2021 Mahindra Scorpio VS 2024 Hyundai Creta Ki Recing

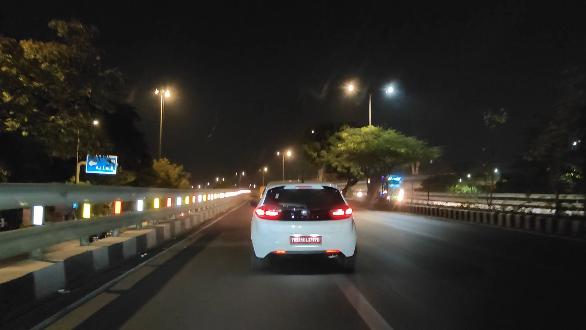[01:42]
पता नहीं भाई यह तो मेरी समझ से बार रहे कौन सा नंबर है पुद्दू का कि